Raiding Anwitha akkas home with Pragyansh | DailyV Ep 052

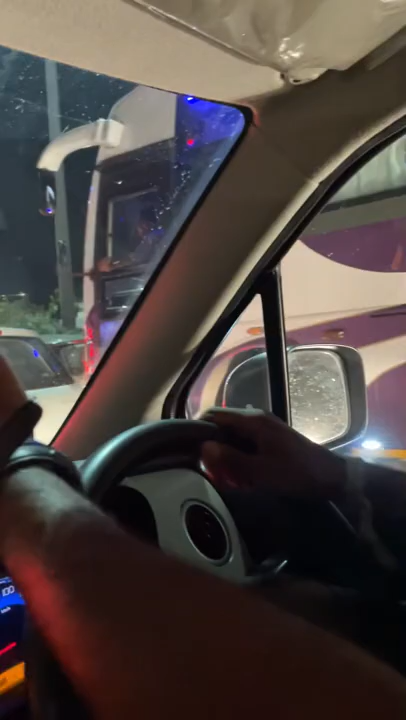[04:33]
Numaoru Bangalore traffic, check it out.
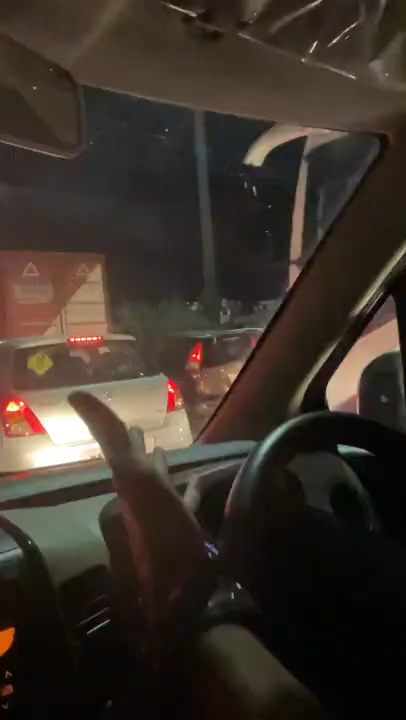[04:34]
Yo traffic. Oh, balloons man, balloons. Somebody's trying to make us happy.
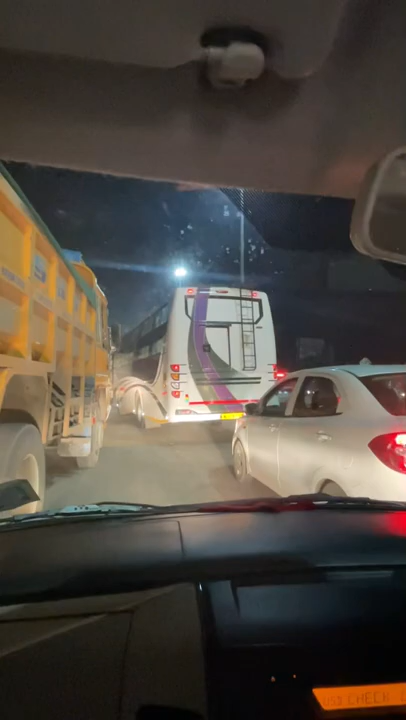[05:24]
इतना सब देख लो भाई, जगह नहीं दे रहा, सब गजब कॉम्पिटिशन है, सबको फर्स्ट आना है। आई ला, मुझे फिफ्थ पोजीशन भी ठीक लगता है, पर जाने दो ना। अच्छा फास्ट टैग है, अच्छा सही में, इसीलिए 200 मीटर्स टर्न लेफ्ट ऑन टू नाइन।